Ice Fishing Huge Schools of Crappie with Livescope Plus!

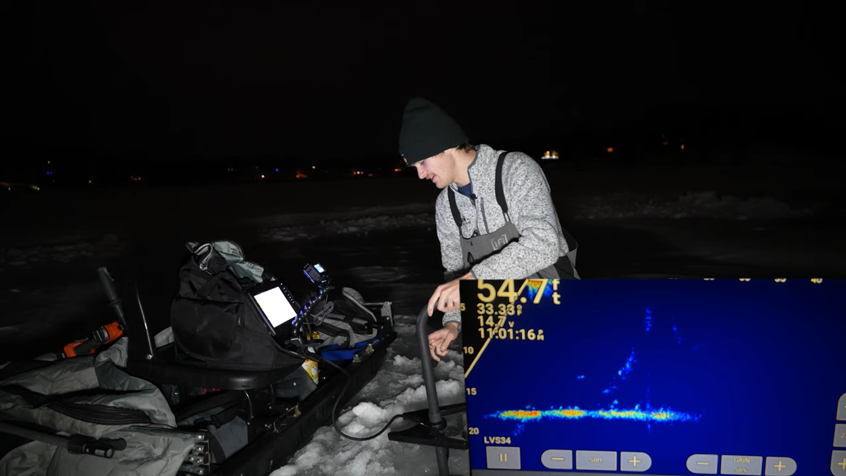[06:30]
I mean, yeah, we got fish everywhere. Oh, wow. Okay. That direction, there is a lot of schools of fish. Let's see this way. No, not as much. I mean, it's like one big school of fish, but I think I'm going to do, let's see here.
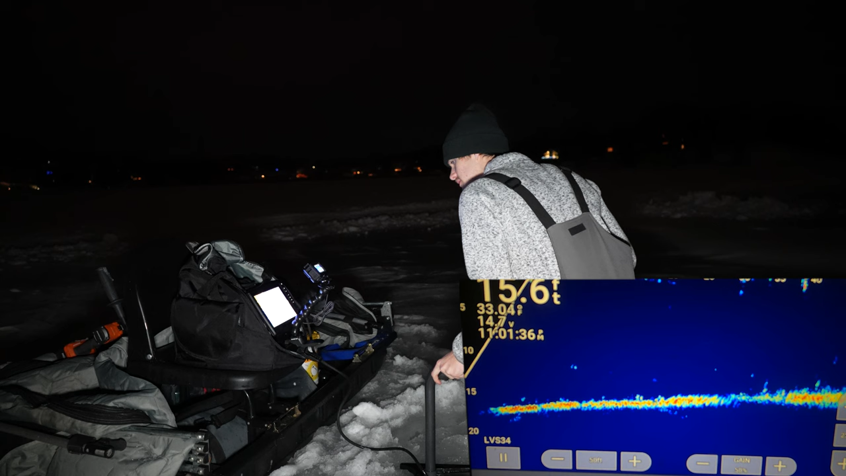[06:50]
On screen: depth 15.6 ft
I'm going to go straight that direction and we're going to hit that big school because it looks like there's maybe some nicer fish there we can hook into. Let's go that way.
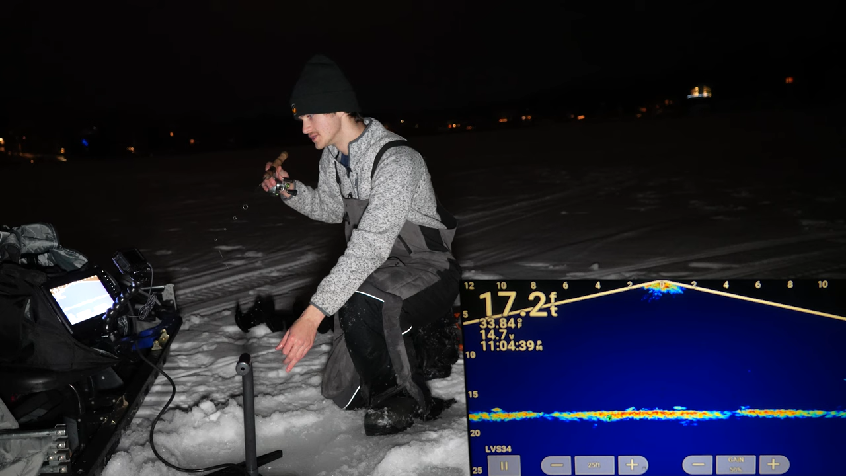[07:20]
On screen: depth 17.2 ft
I wanted to stop and try right before this school of fish here, just because I saw a little bit bigger marks and I want to see if there's maybe some more aggressive fish right here that are a little bit bigger that I can catch. This guy on the bottom seems interested. I like that. He's coming up. Here we go. Here we go. Not a super big mark, but he's an aggressive fish and I like that. So as you guys can see, that big school of fish is to our right here. There's a, yeah, there's a lot more fish to our right. We are going to go work to those guys. I just wanted to try here real quick just to see what happens.
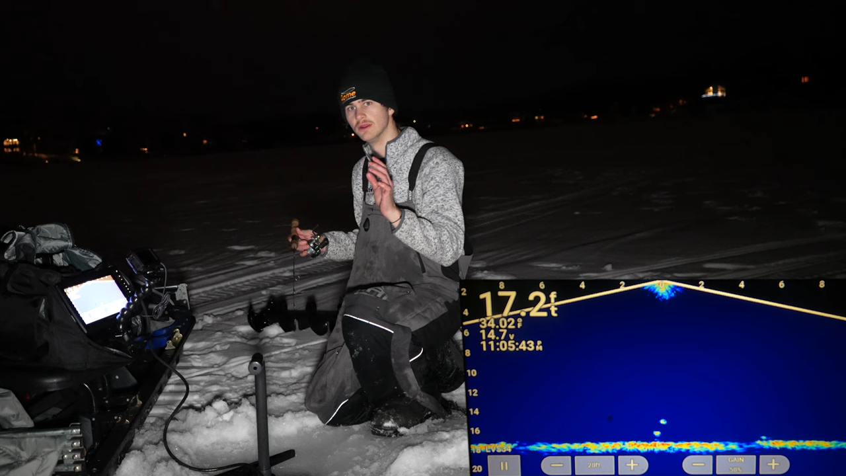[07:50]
On screen: depth 17.2 ft
That's a nice fish right there. Let's drop down here. Drop right down to these guys. See if he wants to eat. Is he coming in? That's a good looking mark. Here we go. Here we go. Here we go. He's on it. He's on it. He's on it. Smack it. Fish on. Got him. Pull this out just so I don't get stuck here. Feels like a little bit bigger fish.
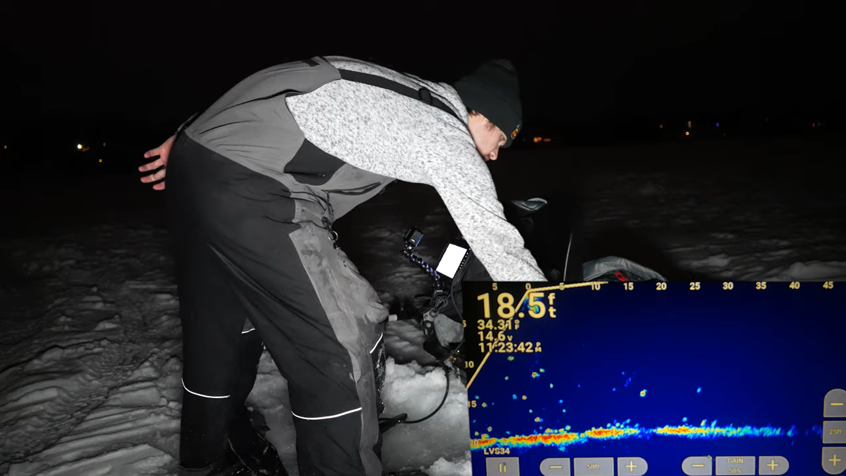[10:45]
On screen: depth 18.5 ft
All right, give it a few seconds here. It's going to switch to forward view. We should be on top of a lot of fish and we are. Awesome. Let's drop down here. See if any of these guys want to eat. Some of them look like a little bit bigger marks. Still not exactly what I'm looking for. I'm looking for some really, really big fish here, but I just got to find them. Just got to find those school of big fish. We're definitely on schools of crappie.
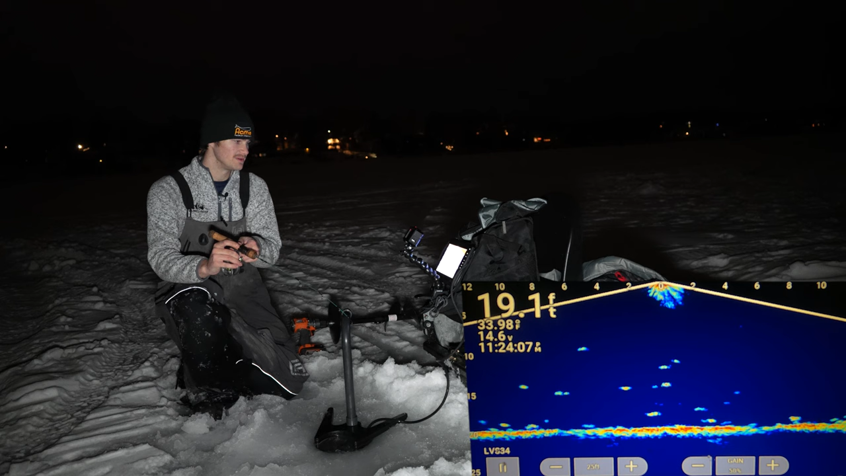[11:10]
On screen: depth 19.1 ft
That's for sure. Let's just find that really big one. These seem like reasonably bigger fish here, which is really good. It's kind of what I'm after. So they're not all super small marks. Some of them are a little, a little nicer. It's nice to know that these fish are willing to eat any time of day. I mean, I fished here during the day.
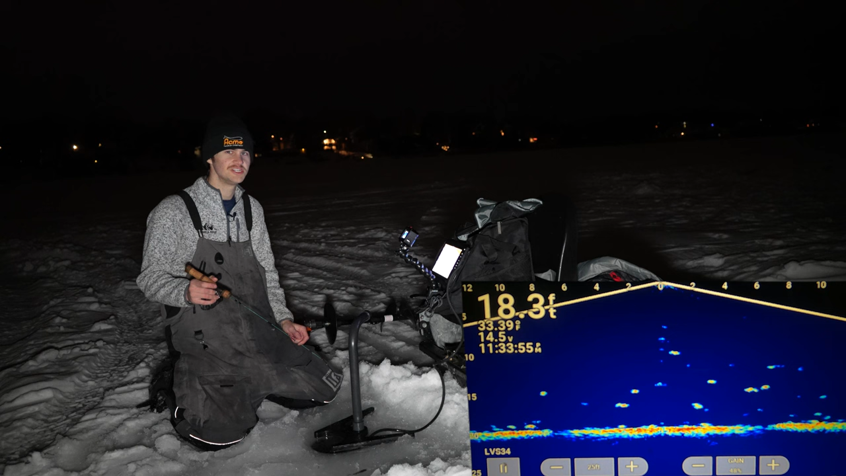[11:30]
On screen: depth 18.3 ft
I fished here during the morning and now I'm fishing here at night. It's my first time fishing here at night and there's definitely a lot of active fish, which is awesome. Oh, this guy's aggressive. Here he comes. I'm going to show you guys the power of the dead stick. I'm going to jig him really quickly here, get him up a little bit and I'm just going to dead stick and watch what happens. I let it sit. I let the bait do all the work and he's going to smack it. It's like clack work, guys. Get in here, buddy.
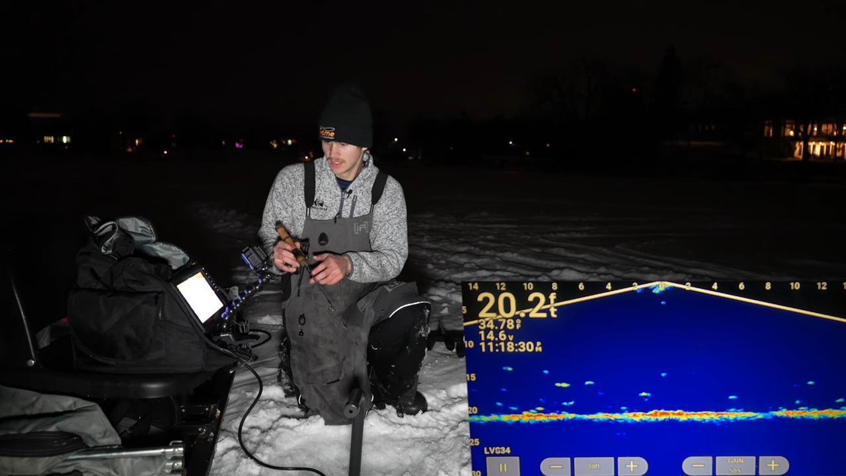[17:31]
On screen: depth 20.2 ft, water 34.78°F
But it's kind of a pretty big area with the school. So they're not all going to be right down here.
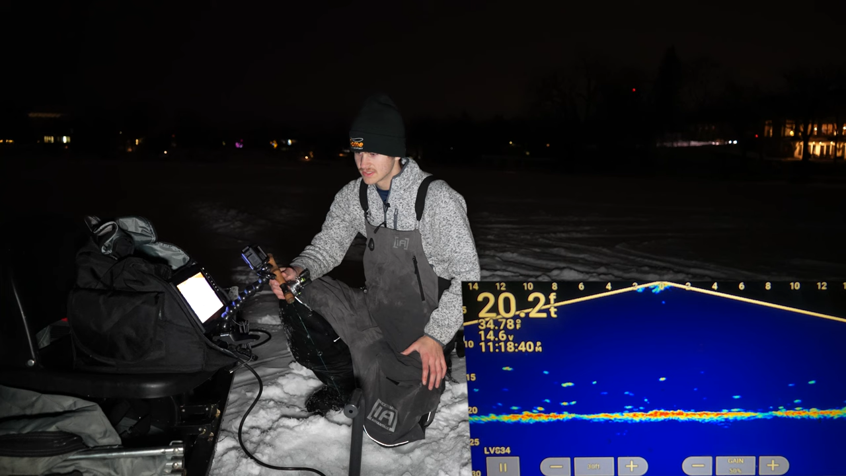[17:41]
On screen: depth 20.2 ft
But it looks like we got some more decent fish here. Which is kind of what I'm looking for. If it comes to it, I can always just sit on top of the school tonight. Bigger fish to my left there.
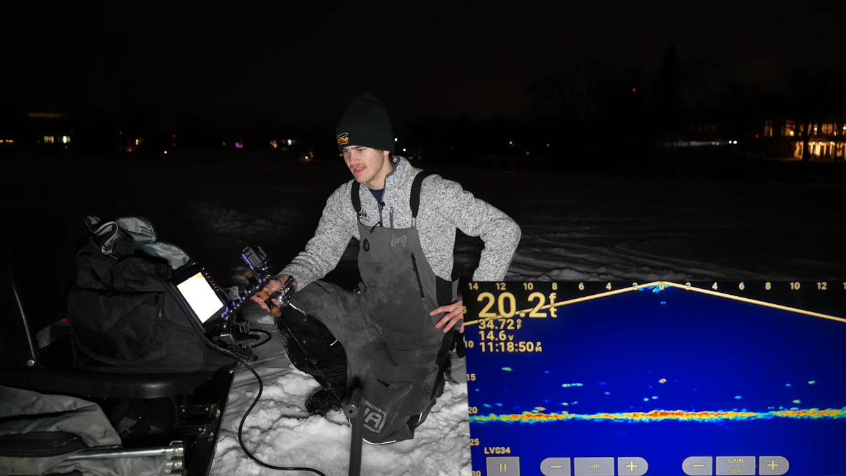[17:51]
On screen: depth 20.2 ft
Set up this tent and sit back and relax. But once I find the right school, we can do that. Here we go. Here we go. He's coming up to it. There we go.
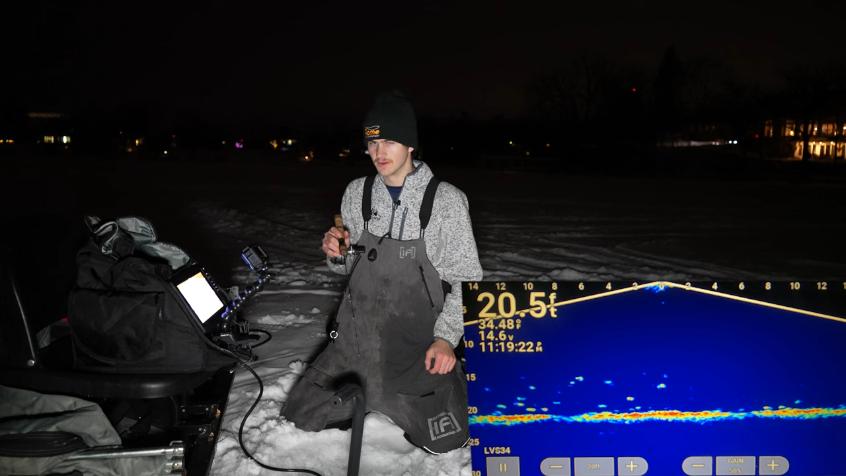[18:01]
On screen: depth 20.5 ft
I love these aggressive fish. So much fun to catch. And there's no reason this fish is not going to eat. He's aggressive enough to come up. I pulled him up another four feet. Getting him riled up, that's what I want to do. Once I get him riled up enough, he's just going to come up and he's just going to give it a little tap here in a few seconds. That is a nice looking fish to our left there. Alright, that's fine by me. I want to get that fish to our left. That is the big one out of this group here. Let me put it a little farther out. Yeah, some nicer fish over there as well.